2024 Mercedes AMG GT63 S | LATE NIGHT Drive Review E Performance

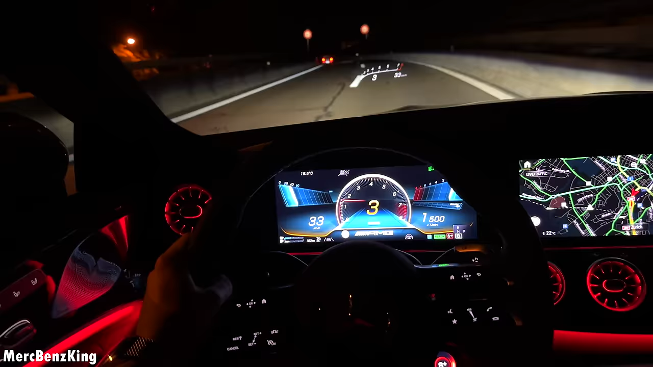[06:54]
so as we are entering the autobahn we can accelerate let's go